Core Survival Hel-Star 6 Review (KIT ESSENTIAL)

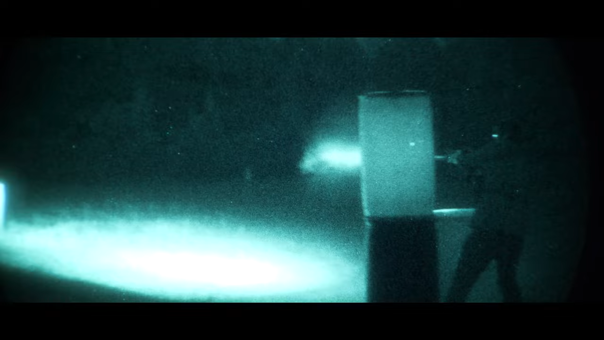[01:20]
What's cool is you can have these programmed to whatever you need. Mine has a steady green, steady green with a white flash, dim IR flash, and a high IR flash.
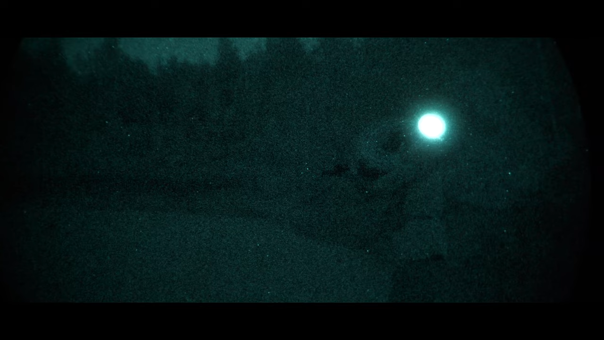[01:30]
We'll talk more about that in a little bit.